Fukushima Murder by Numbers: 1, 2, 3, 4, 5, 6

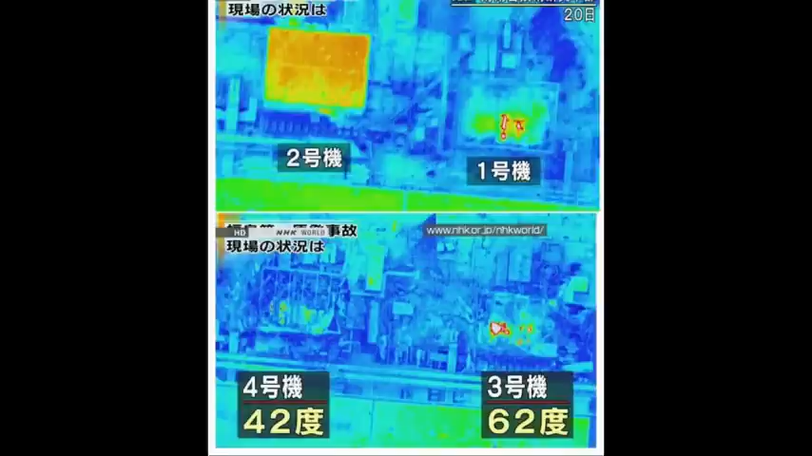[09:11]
and you can see this signature heat signature of the buildings that there's you know if the buildings are in bad shape this was from Japan's TV now reactor number five and